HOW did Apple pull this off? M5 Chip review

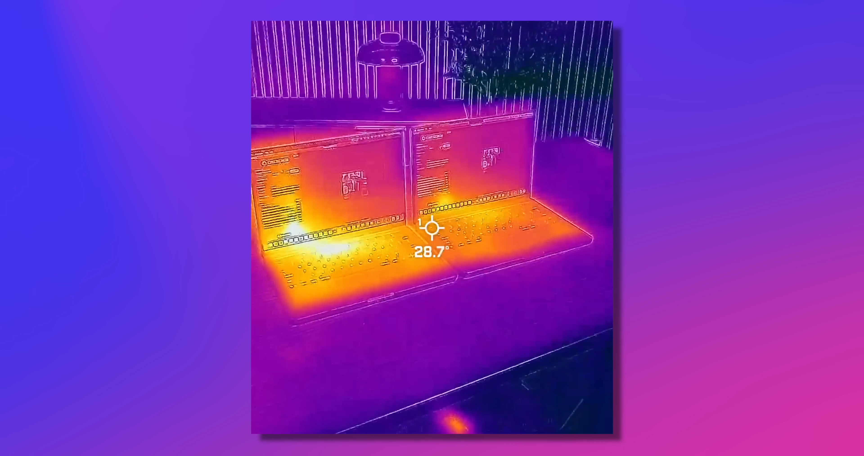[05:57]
Well, sure enough, I ran Cinebench back-to-back, and most of the way through the second run, you can see a noticeable difference in the
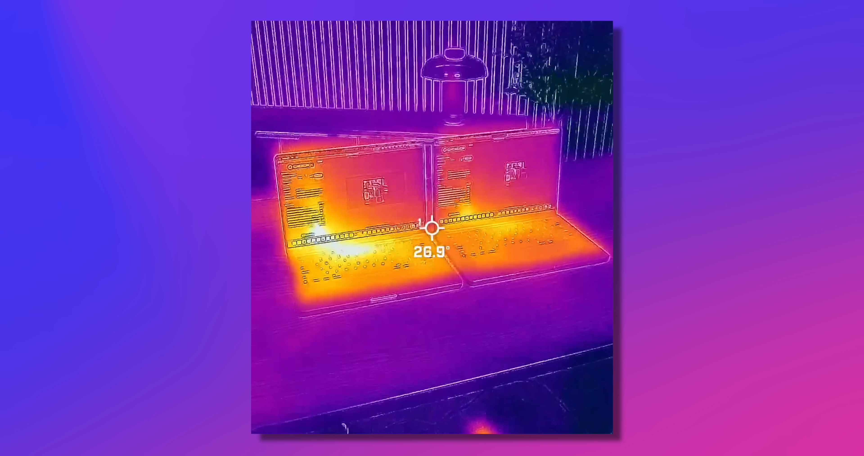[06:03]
surface temperature of the M5 MacBook Pro on the left here.
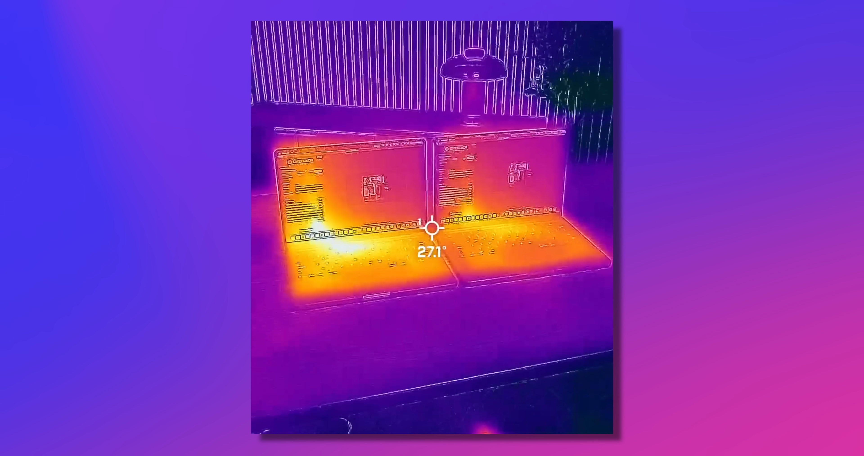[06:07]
You can see that hotspot is in about the same spot as the M4, but it is noticeably hotter.
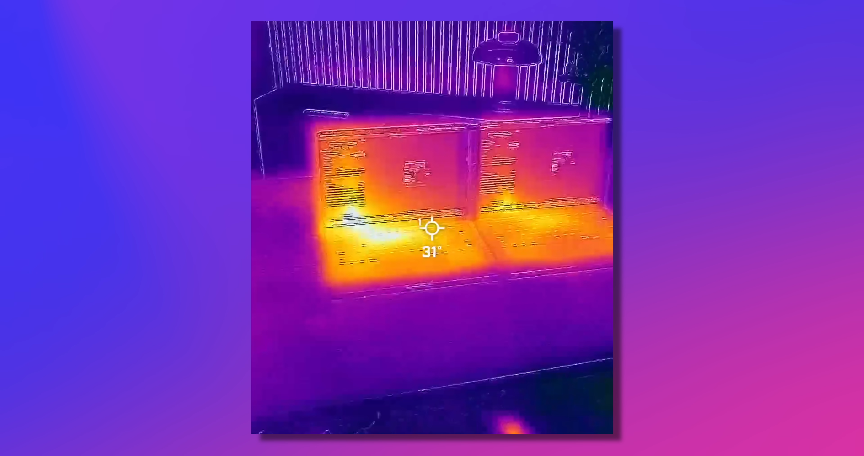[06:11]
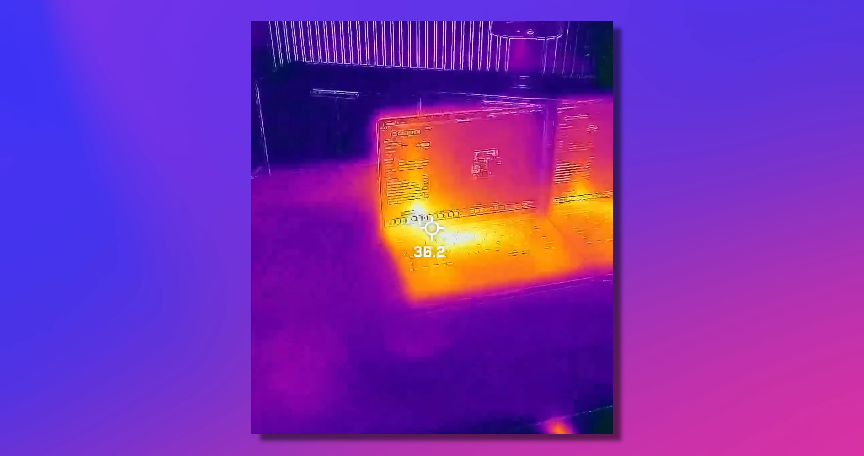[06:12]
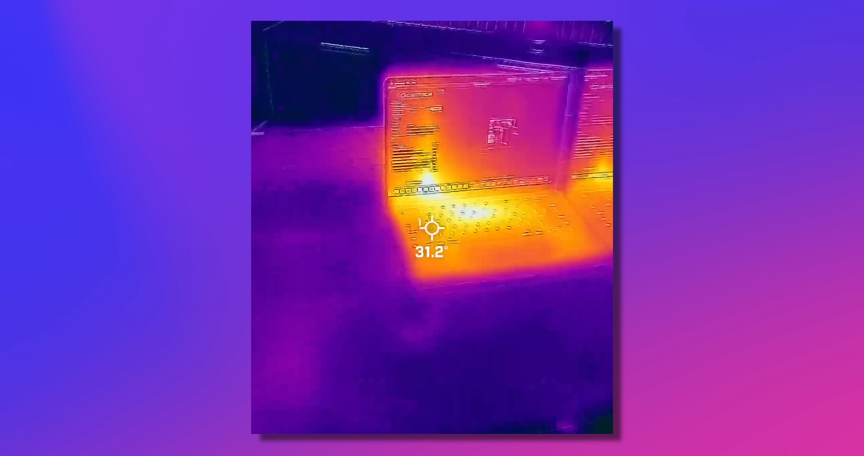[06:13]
We're seeing peak temperatures of nearly 40 degrees Celsius on the keyboard and getting
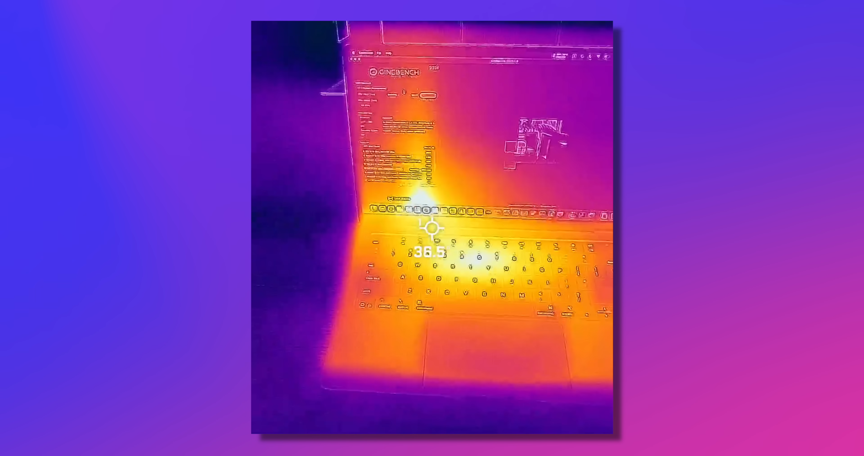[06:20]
up to 43 on the lower part of the screen where the fan exhausts.
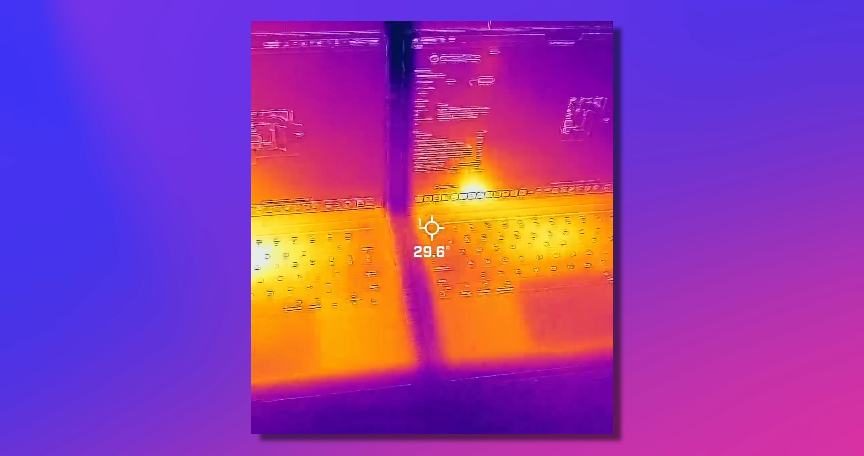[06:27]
Compare that to the M4 chip where we find the keyboard hotspot in the low 30s, under 35, and under 40 degrees Celsius on the screen.
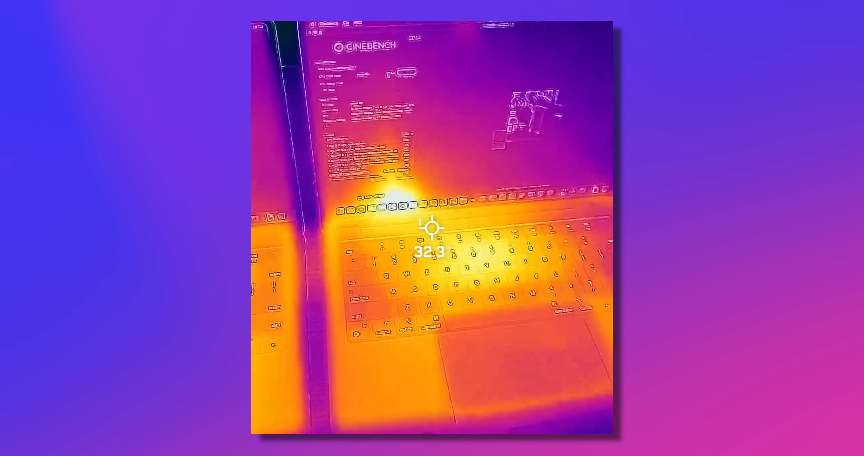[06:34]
And I saw the same results in DaVinci Resolve when doing an export.
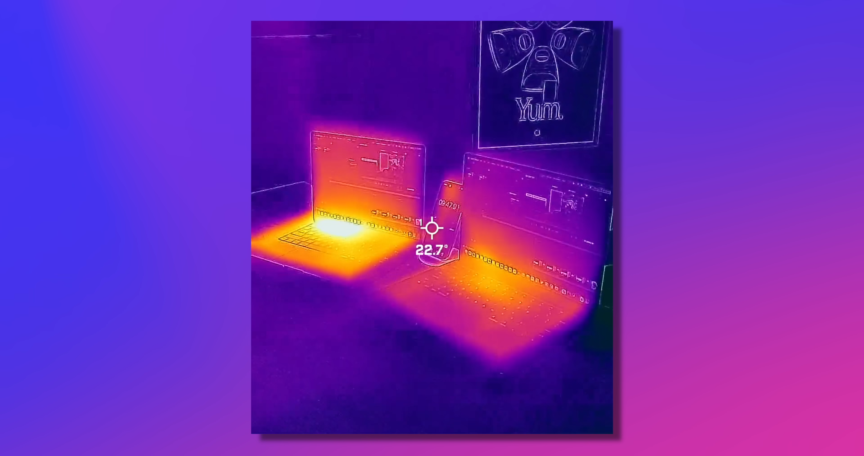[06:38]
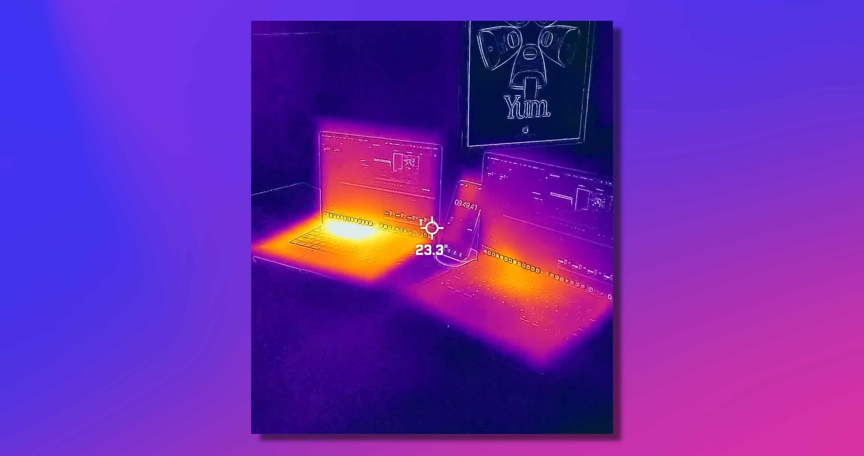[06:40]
This is going to use more than just the CPU, but you can definitely see that the M5 chip is running hotter in this chassis.
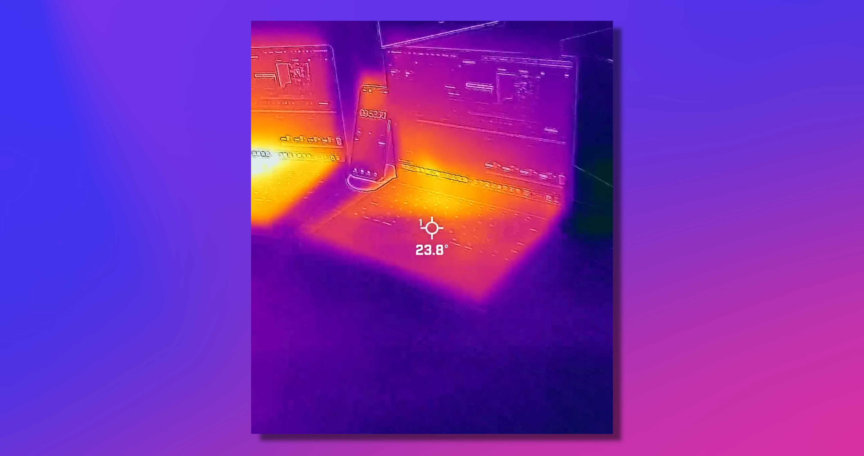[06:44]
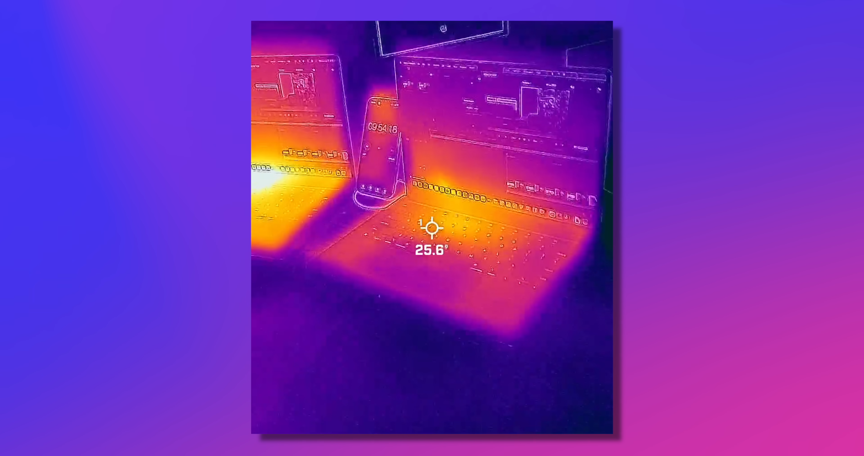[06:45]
This time we have about 27-degree hotspot on the M4,
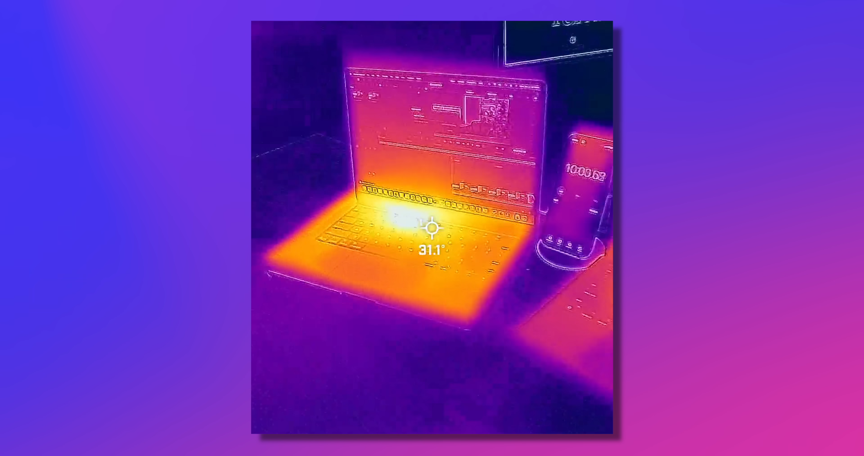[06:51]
whereas the M5 is, again, getting up into the 30s. It's at 33.5 degrees Celsius. Now, you can notice that surface temperature difference just by feeling it with your hand, but I didn't notice any difference in fan speed, and the internal CPU temperature, well, it's going to run the same.